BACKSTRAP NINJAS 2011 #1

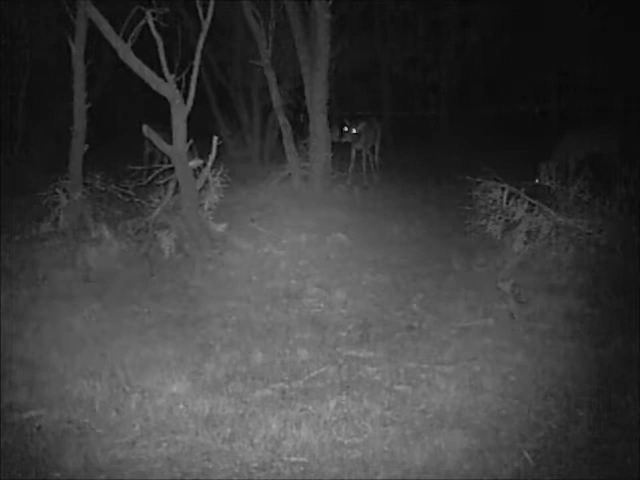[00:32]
We're gonna take a close look through the woods, see what the ninjas see.
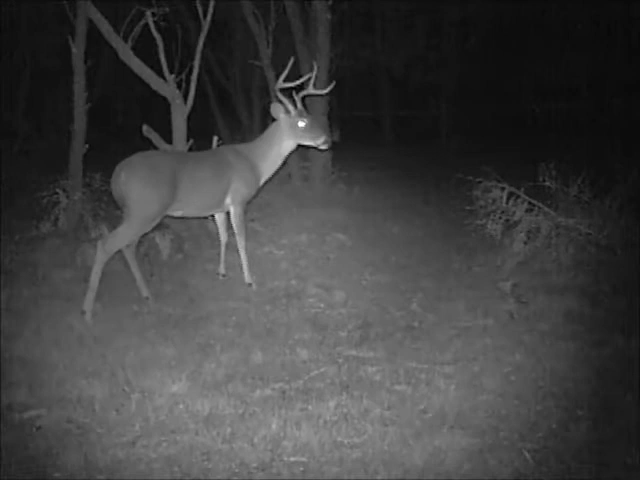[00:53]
Look close. See if you can spot the ninjas in the woods. This portion of the show brought to you by Silly Weapon Productions.
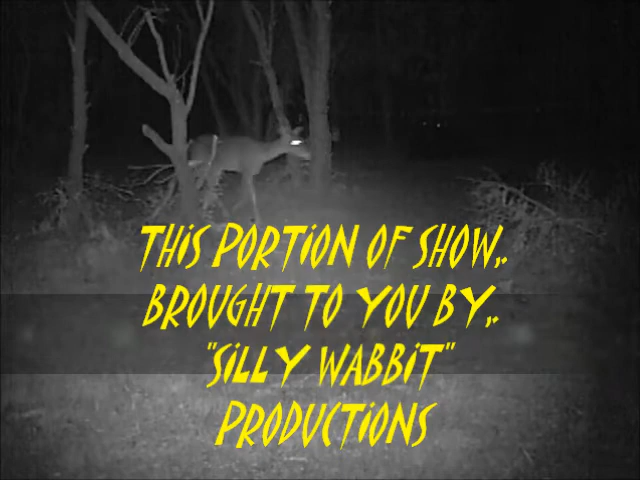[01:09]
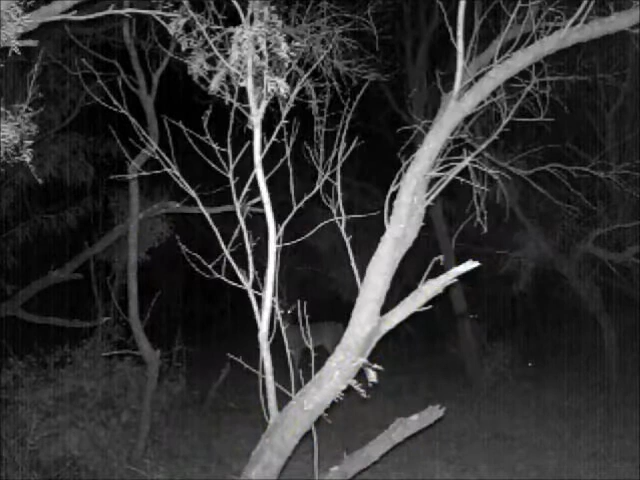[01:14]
Can you see the ninjas? Do you spot the ninjas? Of course you don't see the ninjas. You can't see ninjas in the woods, silly.
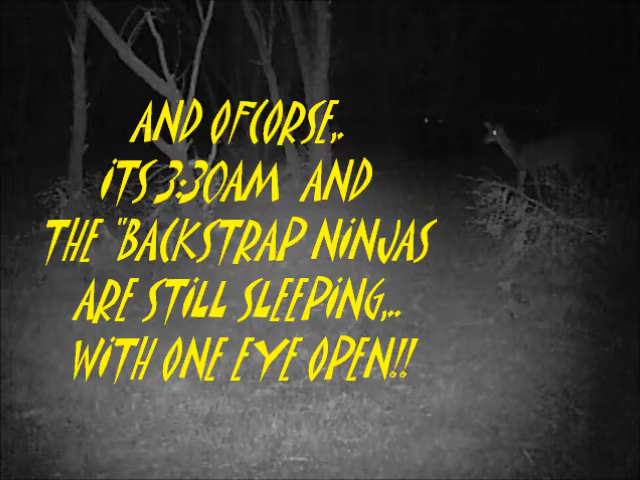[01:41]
As you can see, with infrared lighting, we can spot the deer sneaking through the woods.
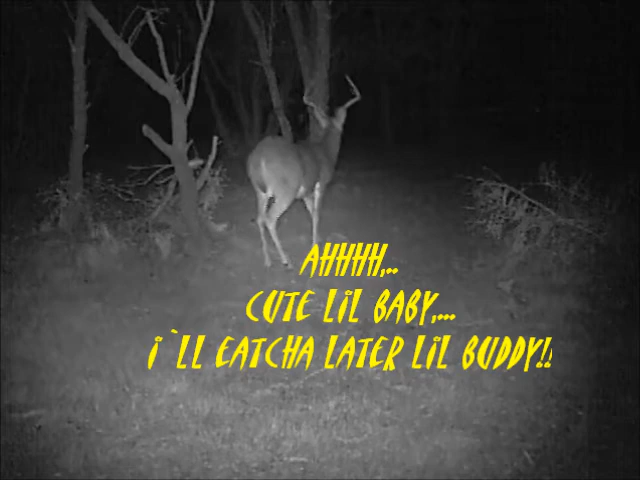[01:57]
And you can see, there's not only does, there's baby deers. And there's monster deers. Monster buck.